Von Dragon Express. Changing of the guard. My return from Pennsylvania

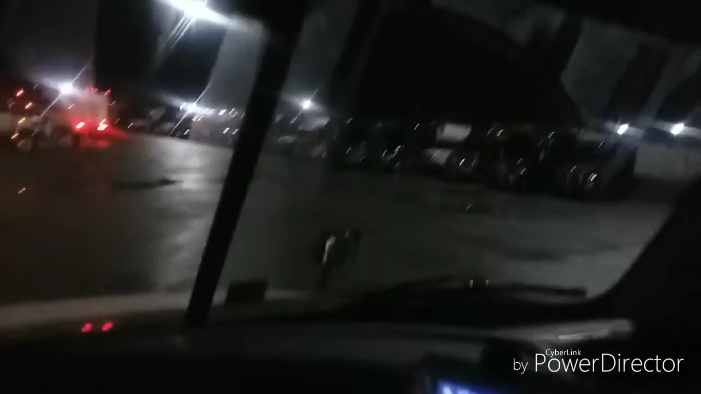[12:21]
security will run you off the park or just ran that guy off